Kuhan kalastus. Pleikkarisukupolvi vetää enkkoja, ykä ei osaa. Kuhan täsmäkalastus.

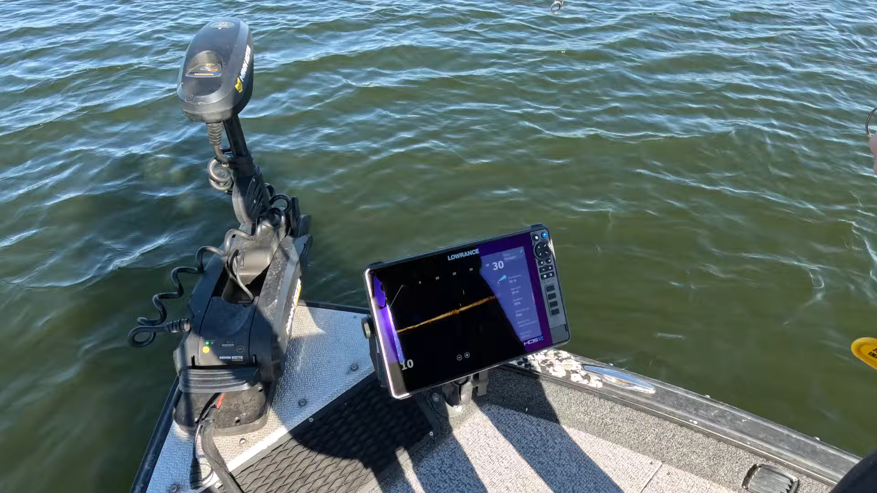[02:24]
Joo. Ihan rauhallista kelausta. Tosi. Rauhoitta kelausta. Pitää saada lähemmäs kalaa. Anna vähän tippuu. Kato, se huomas. Nyt kelaa vaan. Kela. Rypäytys lähti seuraa. Kela. Kato! Ai. Ei kestänyt. Ei pysynyt kiinni.
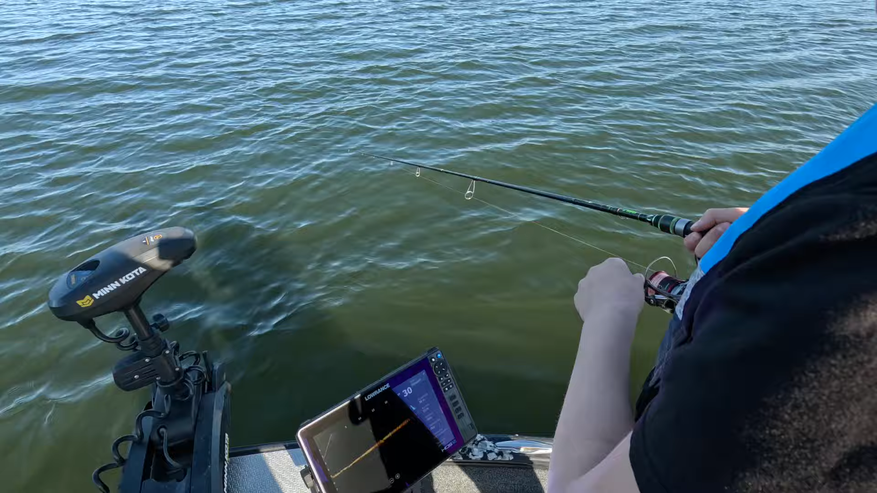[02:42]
Se ei ollut iso kala, mutta se oli hieno heitto. Noniin. Ja hieno uitto. Sait heti kalan kiinni. Joo. Katsotaan, onko hiki kunnossa. Se kävi vähän vaan tökkäseen sitä pyrstöä. Niin se voi olla. Toi. Mulla ei ollut kunnon vasta. Se oli hienosti uitettu just.
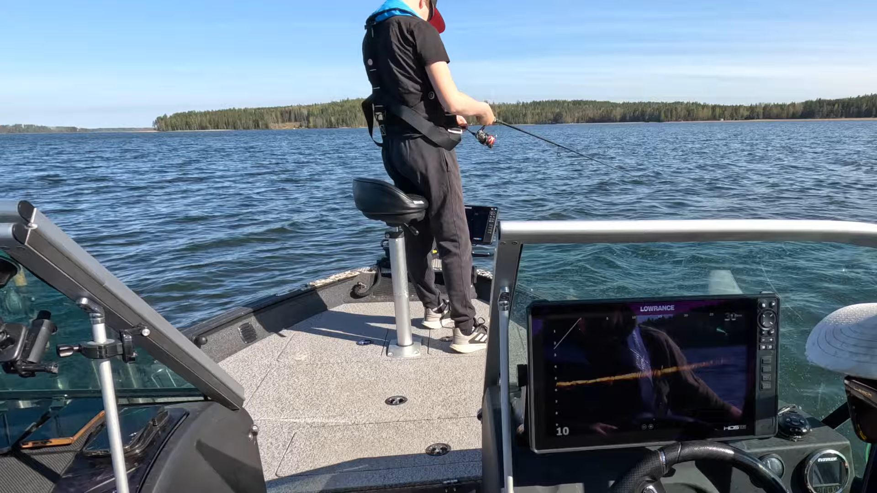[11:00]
Uita. Anna pieni liike. Sun pitää uittaa, ei saa mennä kalan alan puolelle. Uita, se on hauki. Hyvä, se on hauki. Hauki on kala, hei.
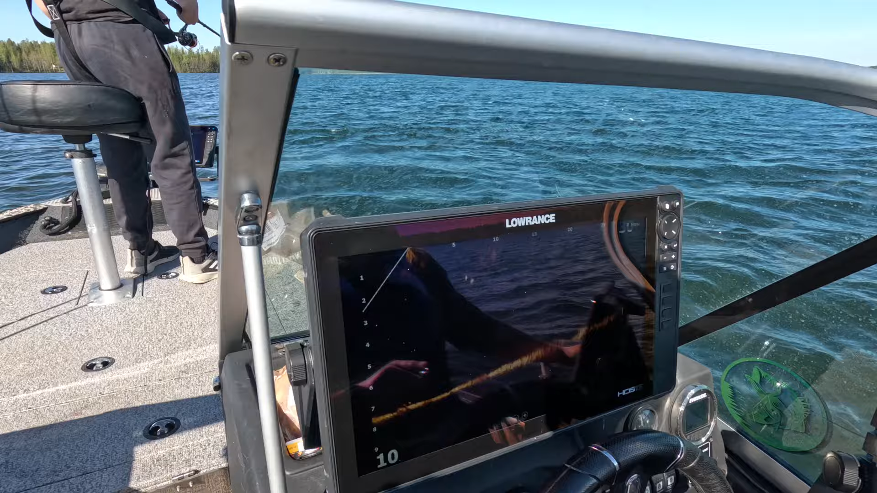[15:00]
älä kelaa yhtään. Vähän annat vajota sen viehen. Terävä vaan nypäytys. Ei iske. Ei iske. Kääty pois. Joo. Siit 15. Joo, meni ehkä vähän oikealle, katsotaan. Joo, stop.
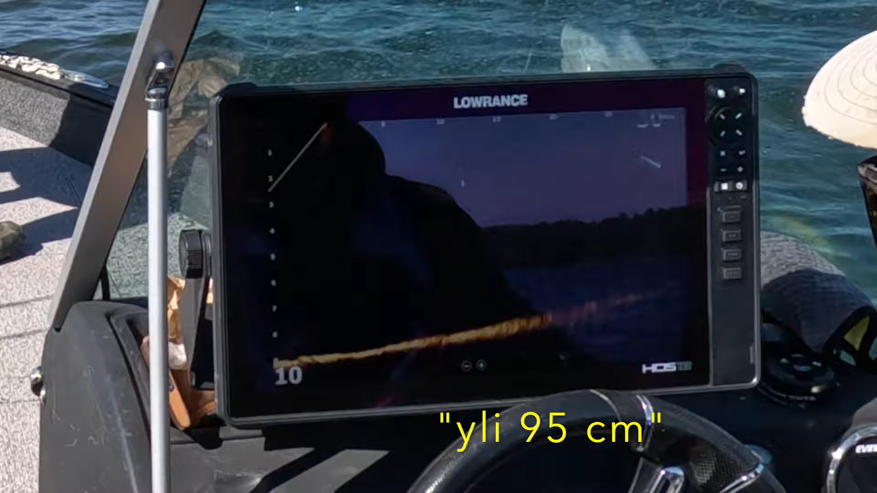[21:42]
Onne kyllä sokeita. Tää oli 95, niin kun tää oli vielä isompi se, mikä nähtiin tossa.
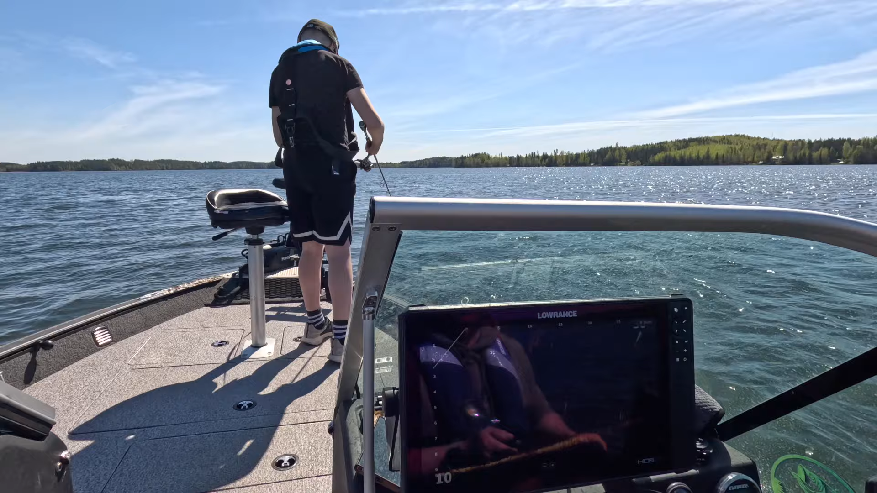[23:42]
Ei huomannut, ota ylös vaan. Mut se pää on tänne venettä kohti. Et se pitää suittaa sen kalan tota yläpuolelta ja sit laskee vähän niinku vavan kärjellä. Eiku hetki, joo on se. Siitä 16. Katsotaan riittääkö pituus. Ei riitä ihan, ota ylös. Ei lähde hakemaan niin kaukaan tänne. Älä kelaa liikaa. Hyvä Veikko. Siitä 15.
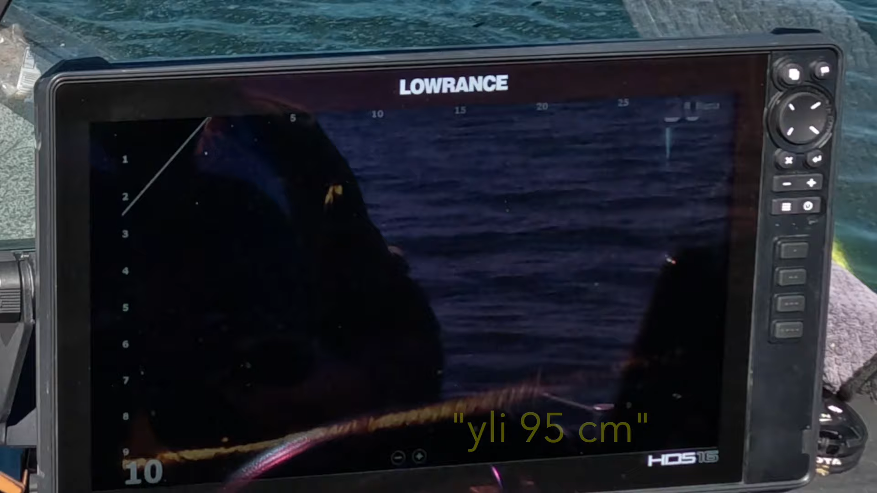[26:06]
Se on tuolla oikealla se kala. Ja tosi iso kala. Pakko ottaa pakki. Tuossa näkyy sen isot etuevät sen. Joo. Siitä 3 metriä veneen keulasta. Joo, meni vähän pitkäksi, mutta saadaan kelattua se sille.
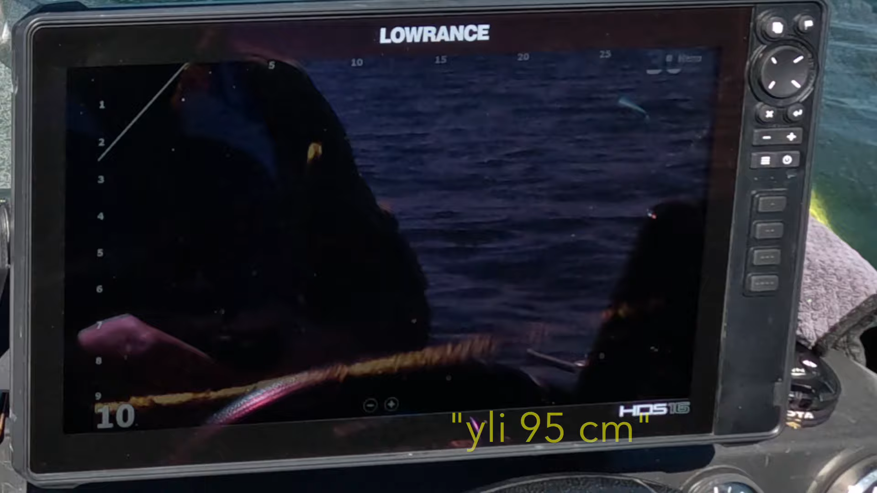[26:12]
Kela ittees kohti, kela. Stop! Kampi auki.
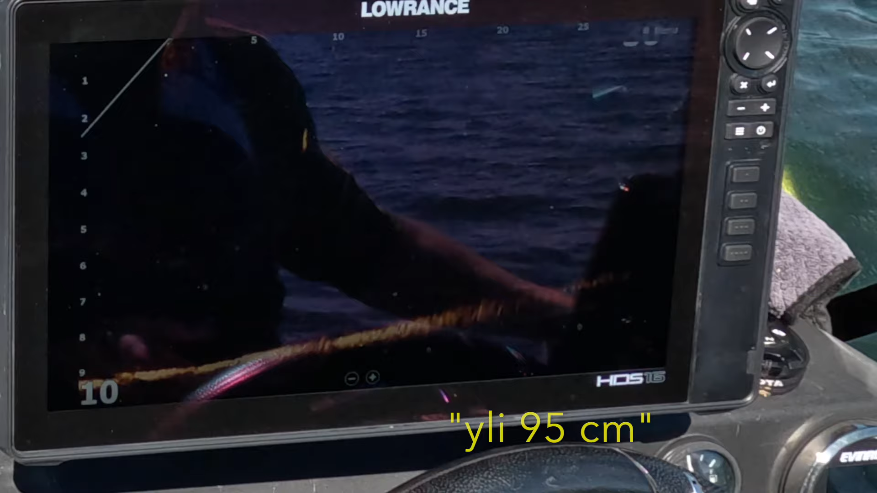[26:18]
Ei se liikkuu. Nyt se sukeltuu. Tippuu aika hyvin. Stop! Pieni nypäytys.
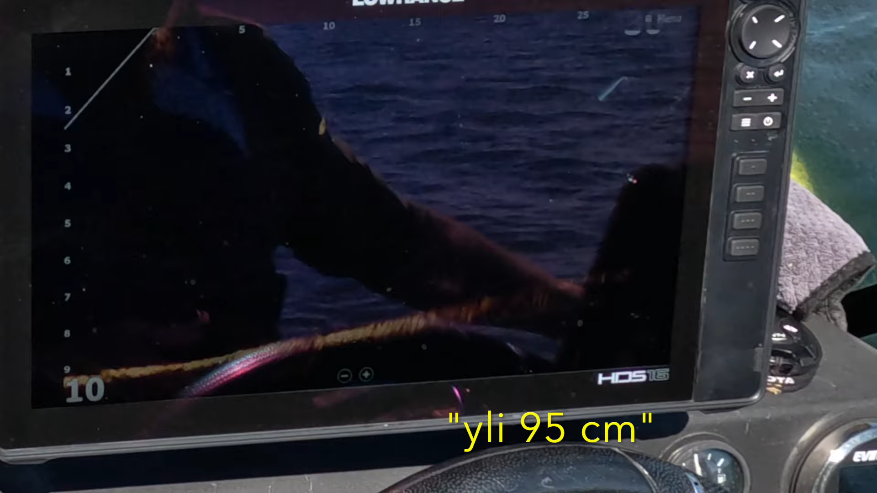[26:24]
Ei se lähti niin kovaa liikkeelle. Tää on tosi iso.
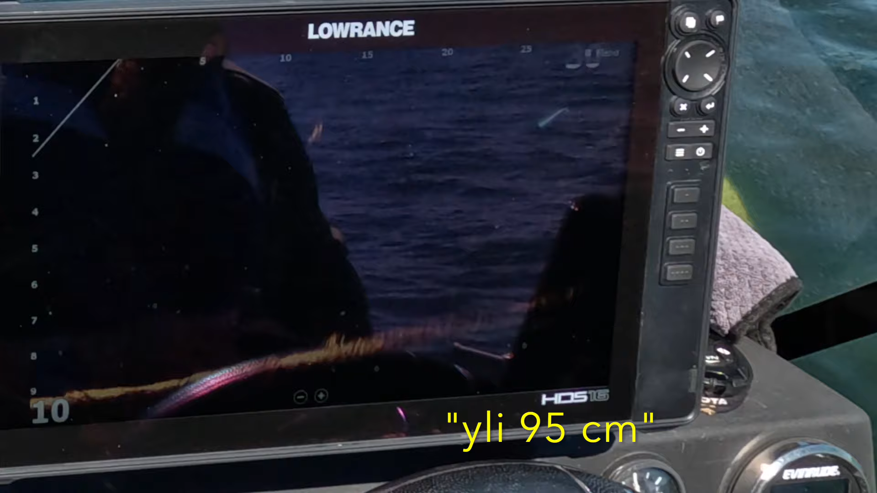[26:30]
Paljonhan tää on? Siis 95 senttiä niin, suunnilleen. Niin. Suunnilleen. On, se näkyy tossa, kun se ui.
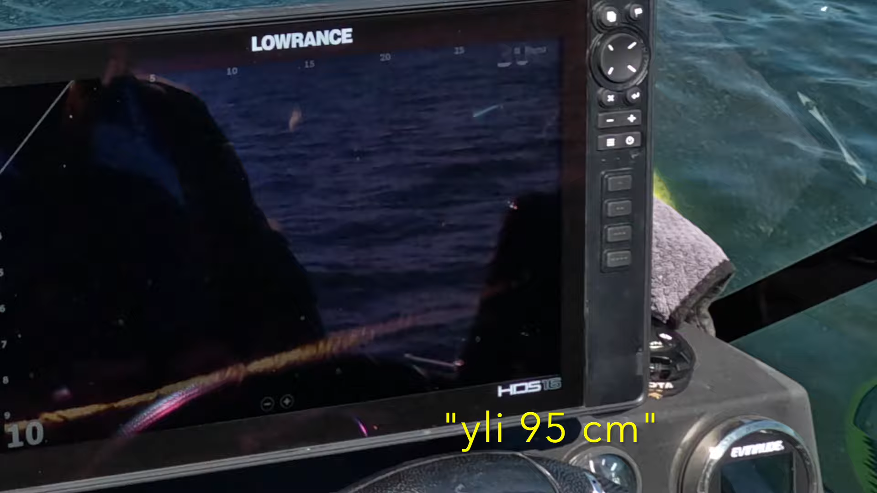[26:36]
Joo. Nuo evät. Joo. Katsotaan, kun saa sen. Tää on vähän kurja, kun se on noin kovassa liikkeessä nyt.
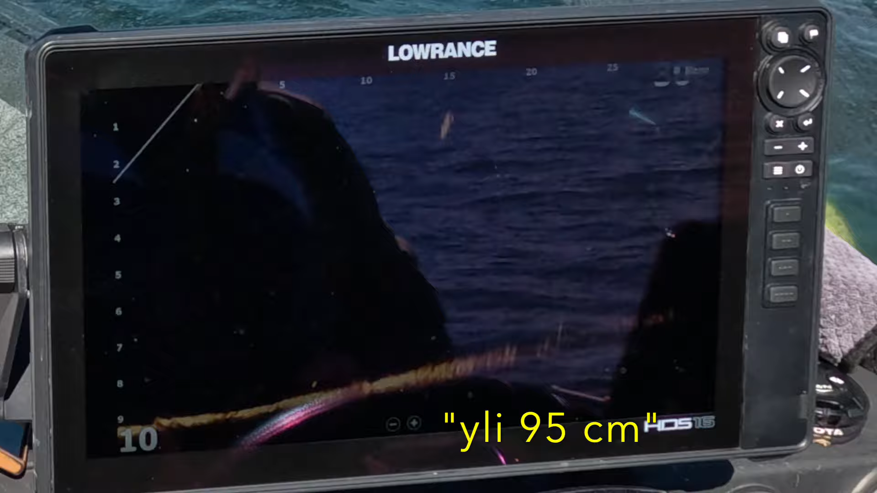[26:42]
Siitä 15 vähän reilu. Nyt se on hyvä asennossa. Ei lipsäksi. Ota ylös. Siitä 15. Oota, pikku hetki, se kääntyy tuonne oikealle. Siitä 15. Joo. Päästään uittaa se. Stop. Nyt käyt rauhallisesti kelaa sen kalan yläpuolelta.
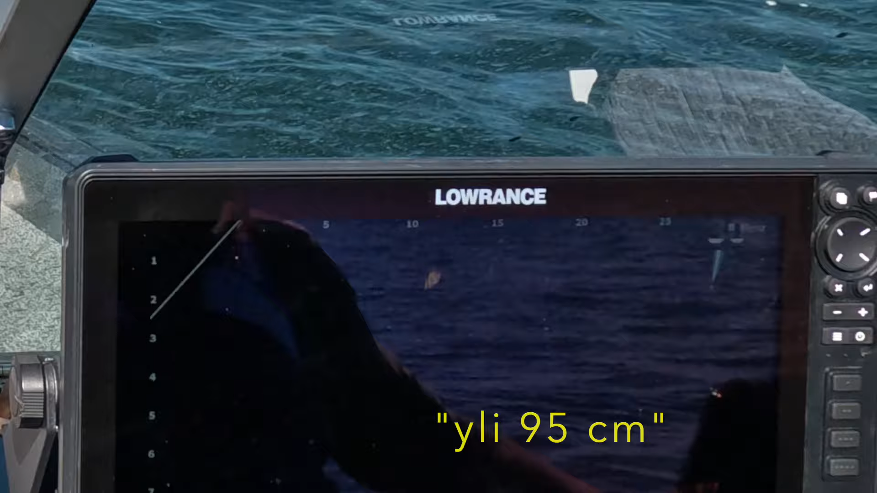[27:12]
Tosi lähellä. Hissuksen vähän hidasta vähän. Pieni nypäytys tarvii. Ei ihan vähän säikähti. Ihan kun se olisi huomannut tai jotain tehnyt.
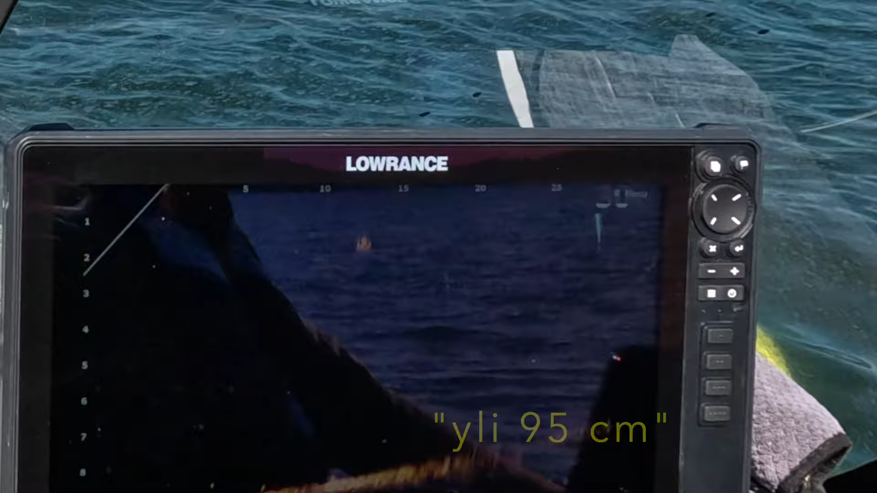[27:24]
Joo, sun huomassa vähän niin kuin säikähti, mutta ei. Pakko niin kuin otti toinen kala nyt, se teki tuon reaktion, niin sitten ei joo.
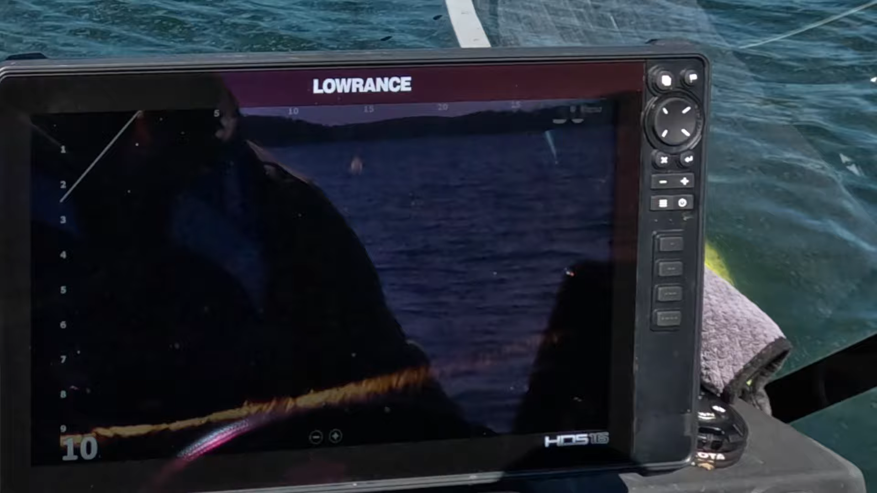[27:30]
Saa. Noni, siellä oli Veikolla iso. Joo, mutta kela vähän itseäsi kohti kovaa. Kela.